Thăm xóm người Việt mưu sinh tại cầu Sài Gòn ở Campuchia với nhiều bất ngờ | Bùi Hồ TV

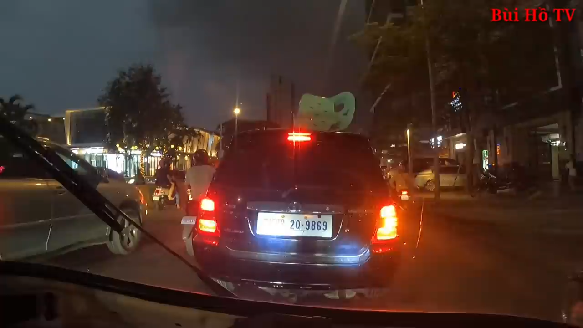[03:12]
Đó đi trên đường này đó là ví dụ như đi chở xe Honda cầm điện thoại là tò mò là họ dịch chạy tốt hết trơn.
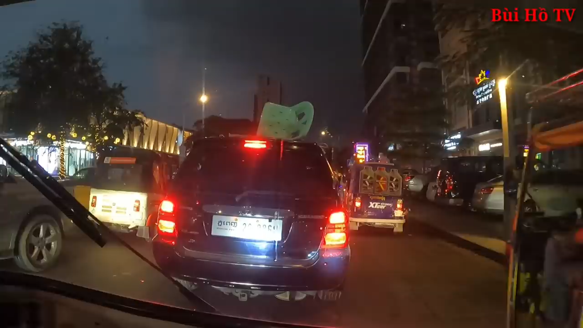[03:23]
Phổ biến hơn rất nhiều không? Phổ biến nhiều. Có nhiều khi gây tai nạn nặng này. Mà con thấy cái con đường này á ở Campuchia thì giao thông họ chạy hạn chế bất kèn nhiều chứ ít bất kèn á. Ok. Và họ nhường đường ưu tiên hay không ưu tiên thì cũng nhường đường với nhau à? Có lẫn lộn hết trơn, không có ưu tiên.
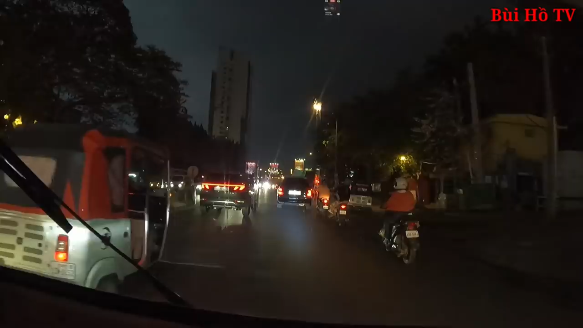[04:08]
nó lúc đó đường giao thông nó kẹt nản rồi thì nó đây có đường nào đường nó đi rồi đấy à?
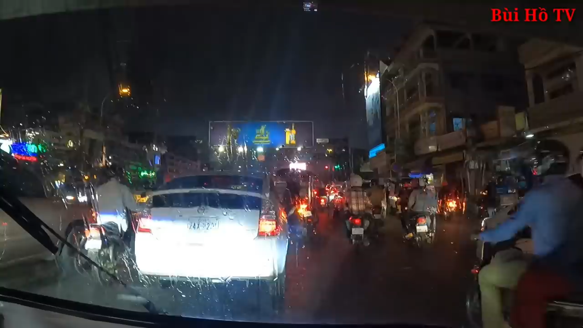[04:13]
Giờ mình đang di chuyển trên cái đoạn đường này mưa rồi. Ôi.
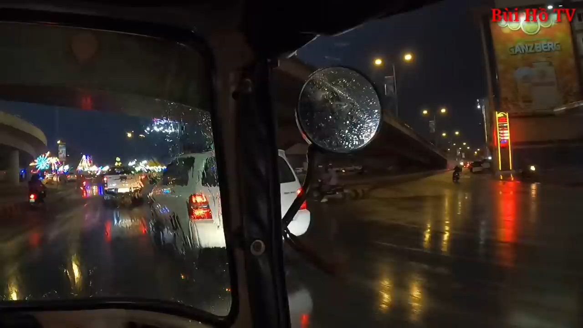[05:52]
Ồ, có cái cần gạt nữa nè. Ở có cái cần gạt mưa nữa kìa. Có cây mòn hả chú? Có cây mòn.